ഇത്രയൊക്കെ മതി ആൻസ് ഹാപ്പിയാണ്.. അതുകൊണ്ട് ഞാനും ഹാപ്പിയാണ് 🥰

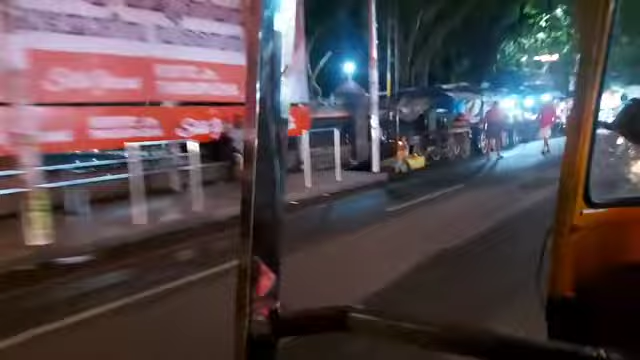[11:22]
ശരിക്കും പറഞ്ഞാൽ ഈ റോഡ് നമ്മൾ മൂവാറ്റുപുഴ വെങ്ങല്ലൂർ ബൈപ്പാസിലേക്ക് പോകുന്ന വഴിയാണ്.